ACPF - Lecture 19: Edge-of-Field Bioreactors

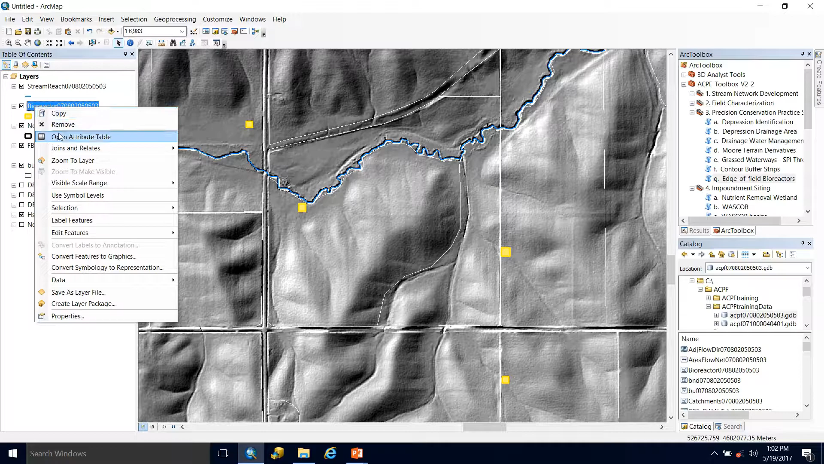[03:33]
The size is representative of what would likely to be built along that field. So now let's take a look at our attribute table and see some of the information we get from this output.